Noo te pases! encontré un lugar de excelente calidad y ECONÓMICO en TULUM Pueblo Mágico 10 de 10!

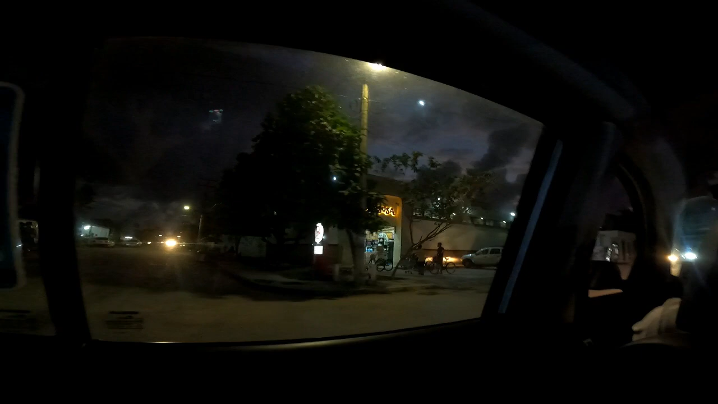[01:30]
Y bueno, de aquí del centro tomé un taxi que me llevó a este lugar, me cobró 50 pesos. Chéquense nada más, las noches en este lugar son inigualables.